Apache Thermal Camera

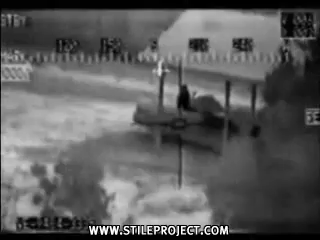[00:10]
Roger, go ahead. Okay, we're gonna clear if we're gonna find it or not. Okay, I'm gonna go on. Dude, we got it. I'm gonna go on. I'm gonna go on. I'm gonna go on. I'm gonna go on. What's he doing? She's throwing up and down on him. Yeah, White Wolf 1-6 and Red Wolf 2-6. White Wolf 2-6. White Wolf 2-6. Here we go. Get across. Right behind. Let's go to the camp. Yeah, let's leave it at.
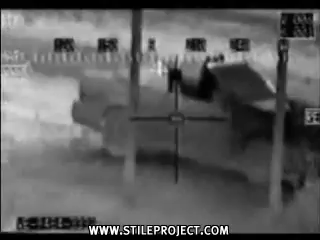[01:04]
0-6 is 2-6, say again. Roger. Execute phaseline prime. Call set phaseline senior. We're staying right here. Roger. Call phaseline senior. 0-6-2-6. 0-6. We got activity out here, but I don't think we really need to report it.
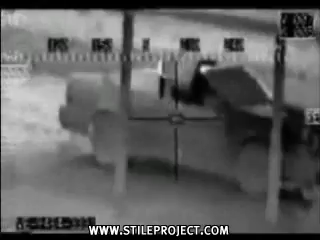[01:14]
You see. Appears to be fornication in the convertible. To a target store and I'll be there in a second. Oh, we're taping it. Radar, first hit me.
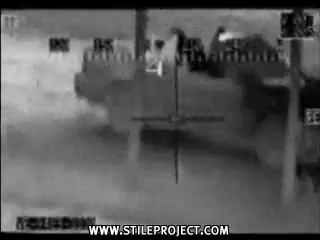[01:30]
Roger. Oh, my God. White Wolf 2-6, Alpha 1-1. Don't go. Alpha 1-1, this is White Wolf 2-6. Roger. Roger. Are you down by the fence in there? Roger. We're having a little show here. Okay. I'm in. I need to investigate.
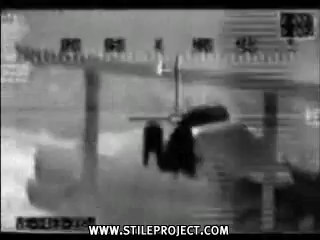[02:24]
What's he doing? Roger. Oh, there we go. Oh, there we go. Oh, turn it back to White Hawk. Oh, there we go. Are they going to take it? Oh, we've got on tape.
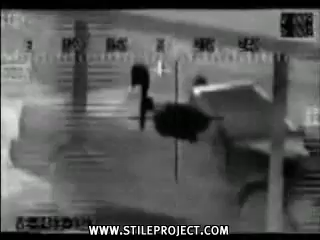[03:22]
Coming out to your left, 926. I'll try not to have to crash. Of course, it's quite a chuckle.
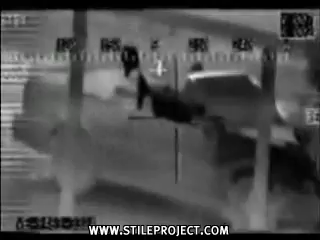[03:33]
It looks like they're running now. Getting ready for round two. Alpha-1 is in a parking area due to risk of compromise. I will be hanging out to Alpha-2-0 now. Yeah, right there. You copy that, White-1-6.
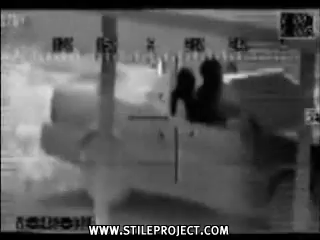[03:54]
I'm back for fault. They're going. Your truck is going to be with you. White-1-0-6, right. Back. Oh man, they're going... They're going back. Black-1-1-6.
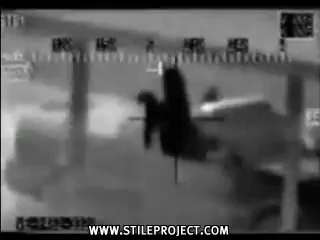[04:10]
I'm not searching for the building. Yeah, 1826. Yeah, we're running from... 1826. One-eight, dos...
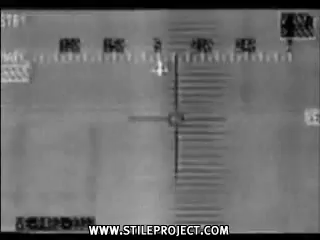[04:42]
I don't think that's the building right there. Yeah. Yeah, it is. Totally the building.
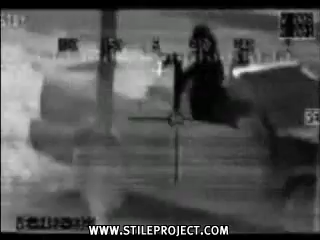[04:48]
It's right in front of us, 12 o'clock. You guys got them? Yeah, we're still looking. I haven't got the right angle over in the south. Well, your battery will fly over top of them. That's you that we're looking at, to the south. Yes.
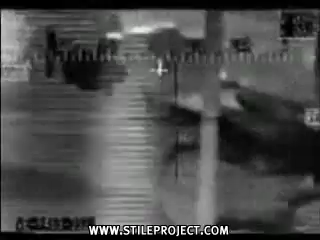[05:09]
Yeah, you scared them because they're down inside their car now. He's up. And 1916 is in, I'm going to be up.
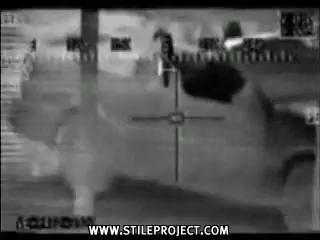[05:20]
06626, where are you guys at? We're up to your left side. Up.
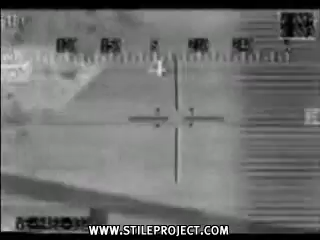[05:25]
Are you seeing all this? Ah, we should have found it now.
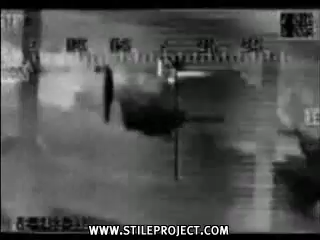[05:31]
Go to the... Wait till they get going here. They'll really start popping around, but I think we're stirring them up. They're kind of looking confused right now. No, no, they're hopping.